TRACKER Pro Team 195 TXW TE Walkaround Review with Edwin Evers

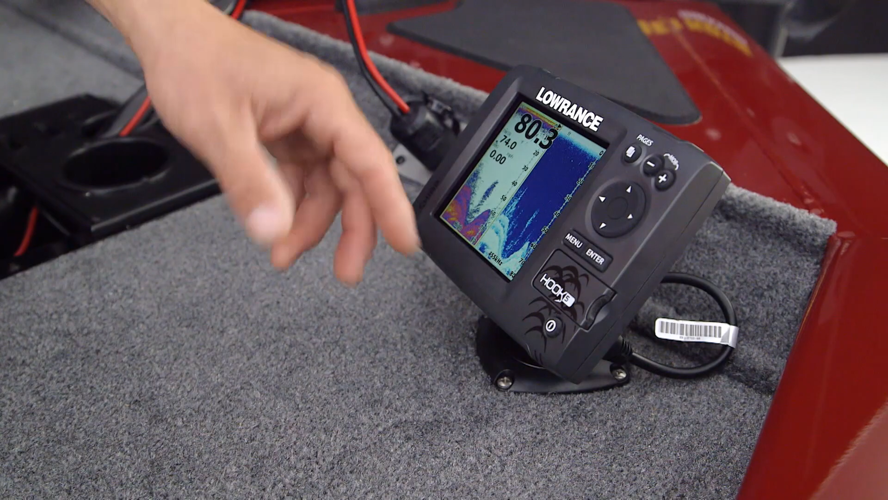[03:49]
Hook five right here it's a color unit has GPS in it has down scan 2d a really really high quality unit that you can see your drop shot see your fish on catch them right up. A lot of stuff right up here within easy access of this seat.